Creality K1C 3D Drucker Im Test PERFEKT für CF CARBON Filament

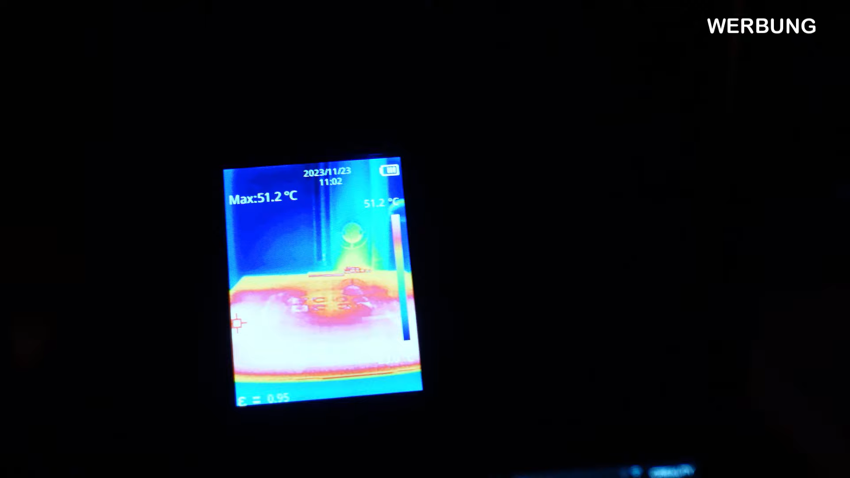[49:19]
On screen: max 51.2°C
Wir haben jetzt hier 60 Grad eingestellt. Ja.
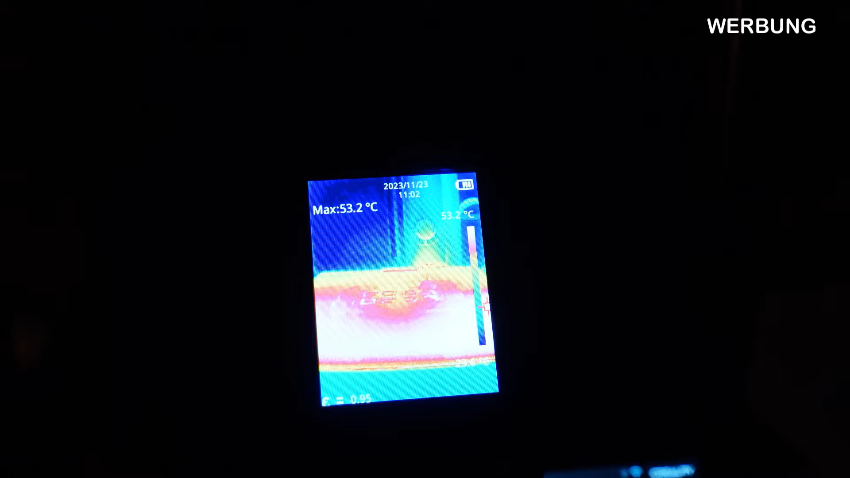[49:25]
On screen: max 53.2°C
Und hier muss ich mal sagen, ist das von den Temperaturen, was der Drucker mir anzeigt.
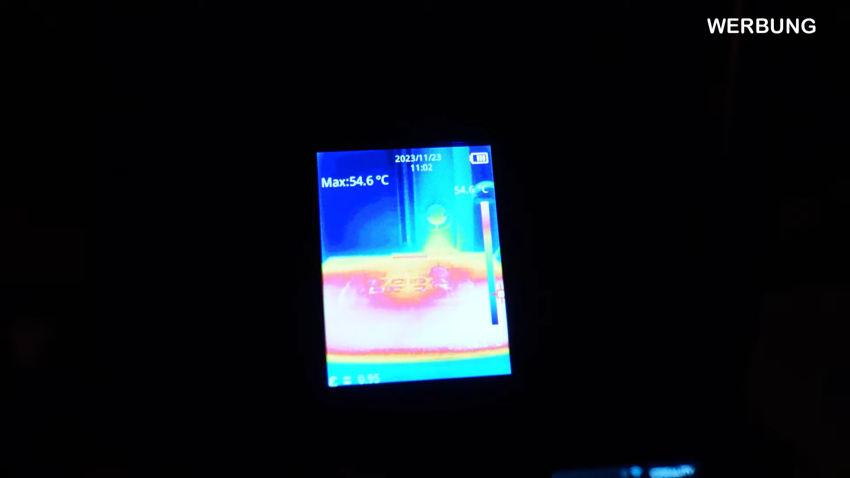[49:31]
On screen: max 54.6°C
Und hier die Wärmekamera identisch.
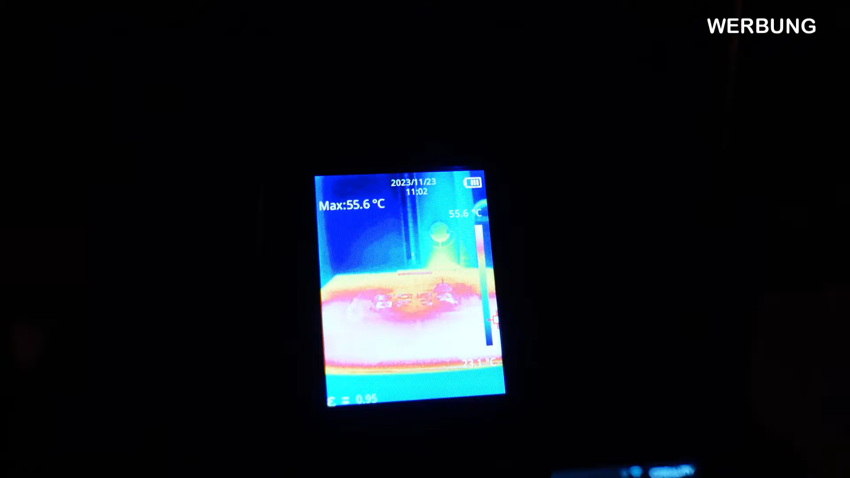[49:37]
On screen: max 55.6°C
So. Und ich hoffe ihr seht das.
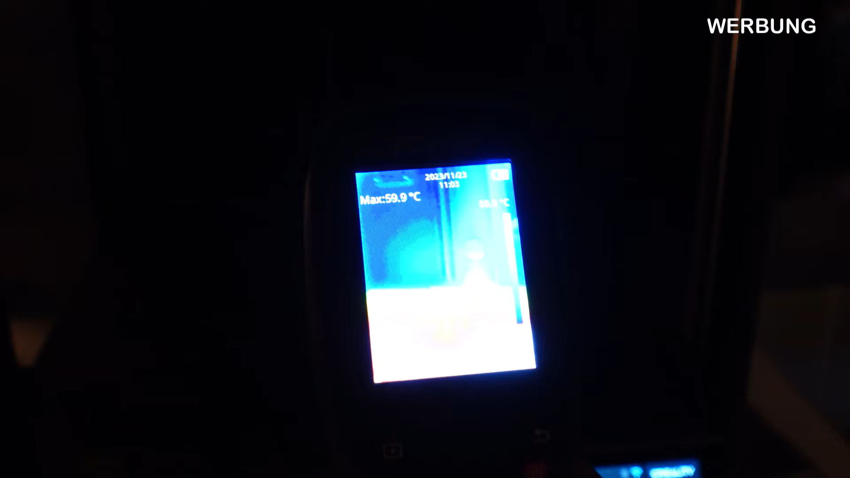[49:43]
On screen: max 59.9°C
So. Jetzt haben wir die 60 Grad gleich erreicht.
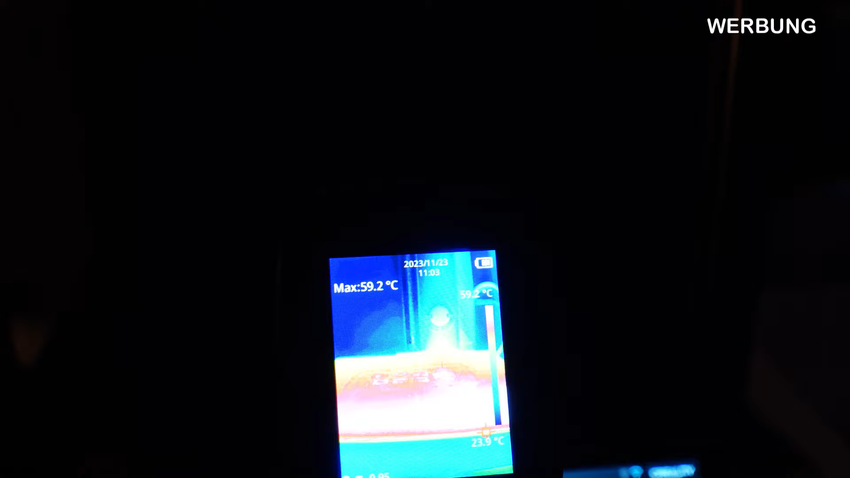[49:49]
On screen: max 59.2°C, scale top 59.2°C, scale bottom 23.9°C
Und dann mache ich einfach mal ein Wärmebild. Ich bin so 관лавisch.